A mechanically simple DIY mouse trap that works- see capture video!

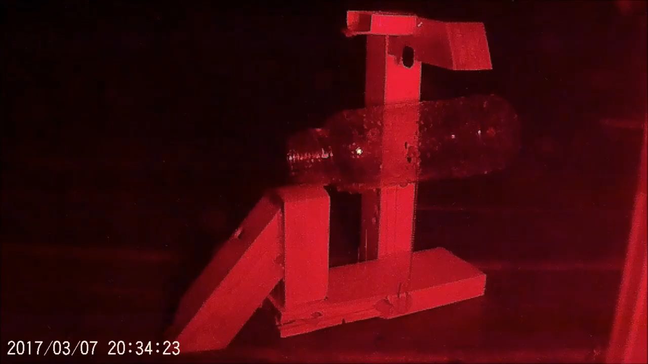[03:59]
I had some unexpected situations with some visitors to my traps
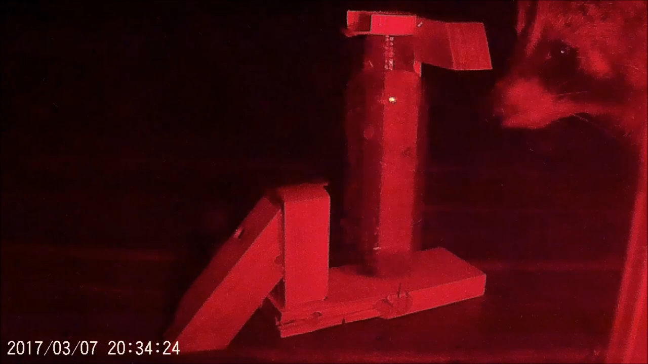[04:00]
So for quite a few nights this little bugger with his little friend would come over and harass my traps And actually break them so I had to repair them a couple times
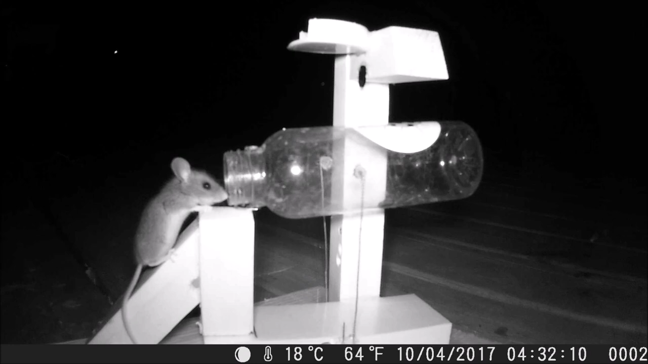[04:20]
In this situation is where just the it wasn't sensitive enough so this is a small mouse going in And I needed to put some more tape on the metal so the magnet
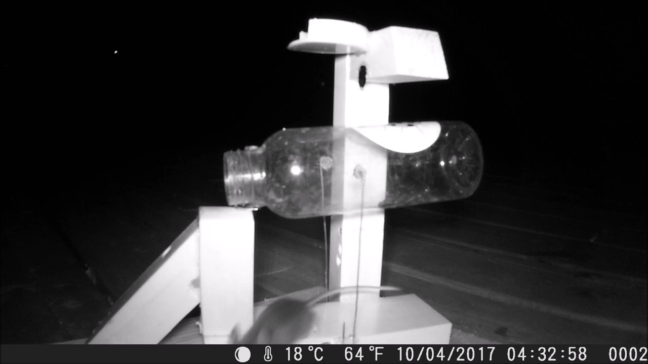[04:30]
wouldn't stick as much Because the mouse was in and out in and out Free food Once I got the sensitivity worked out bingo You've been captured by ladybug adventures
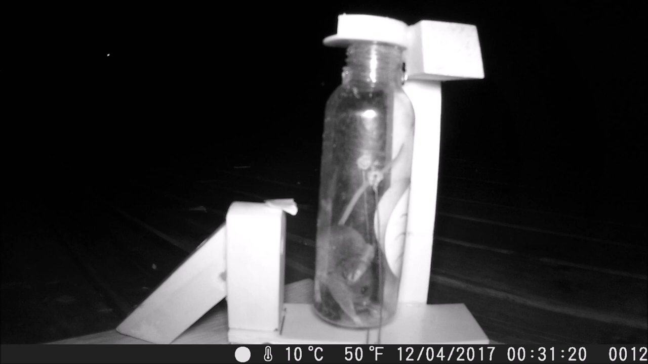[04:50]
The timestamp in the bottom corner says 12 30 a.m. And one a very frequent comment is they're going to chew through the plastic And I just want you to watch the timestamp
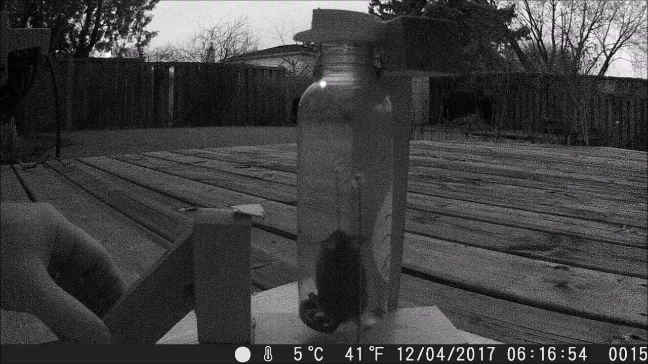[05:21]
And almost six hours later, he's still there and he didn't chew through